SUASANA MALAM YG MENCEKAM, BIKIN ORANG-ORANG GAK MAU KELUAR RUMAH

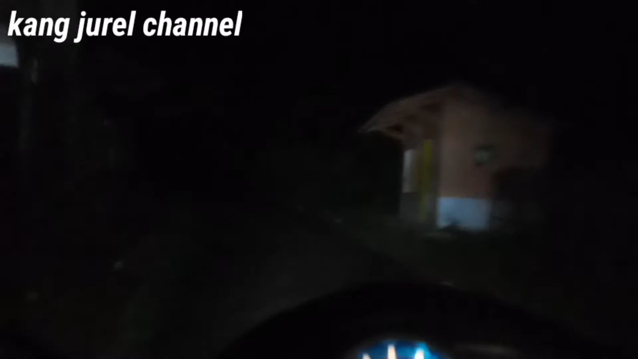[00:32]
Gimana kabarnya sahabat semua, mudah-mudahan sehat ya Di video kali ini Saya akan meliput perjalanan menuju Keluarga Bapak Hajat ya Yang mana beliau mengundang saya untuk hadir di tempatnya
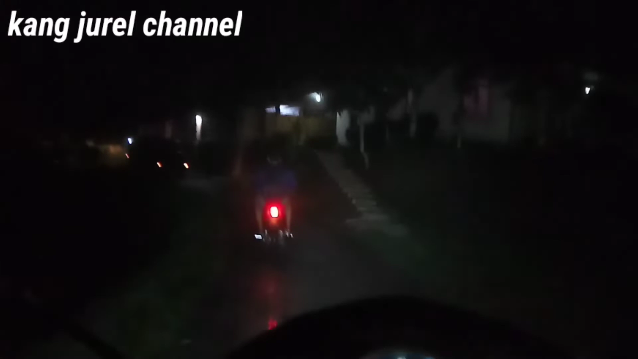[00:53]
Bagaimana keseruannya dan kemerihannya dan keseramannya di kesempatan malam hari ini Yuk kita tonton kita sampai habis nanti ya Dan cuaca di kesempatan
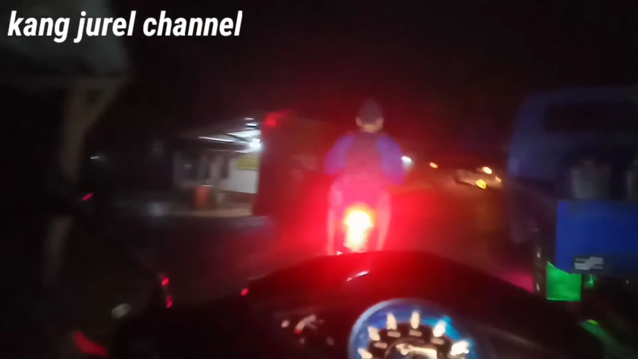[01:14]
malam hari ini ya Jalan agak sedikit becek Karena tadi jam